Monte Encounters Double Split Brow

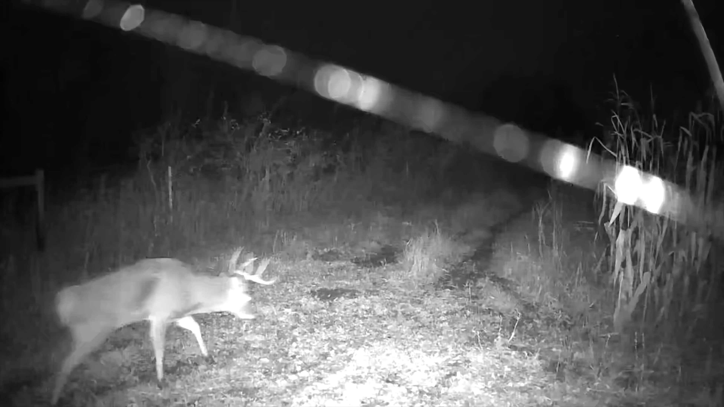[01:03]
As I watch him on some of these trail cam videos the last few nights, he's having trouble getting around. He's doesn't look too good. You know, and you say, well, why don't you just go in there and try to drive him out?
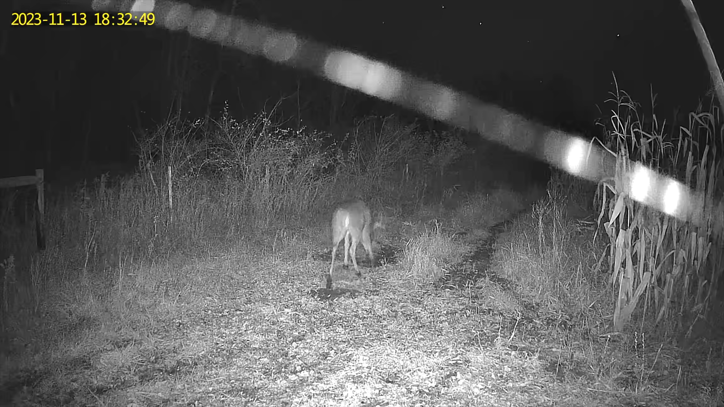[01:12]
We have a couple three-year-old bucks that are spending a lot of time in there as well.
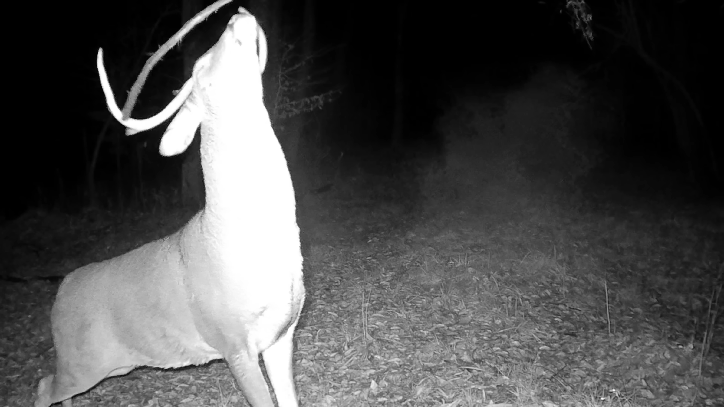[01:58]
It's a beautiful 3.5-year-old 8-point. We really don't want to boot that deer out of there.